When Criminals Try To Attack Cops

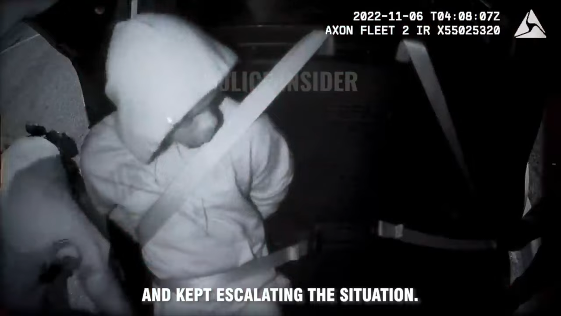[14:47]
The male tried to bite one of the officers and kept escalating the situation. Hey! Stop that shit! You're trying to bite me. You're a stupid man. Stop! Now! Stop now! Stop now! Knock it off! Bitch, I see you. Shoot me. Shoot me, no, we are not doing that. Do that shit. Do not undo your seatbelt.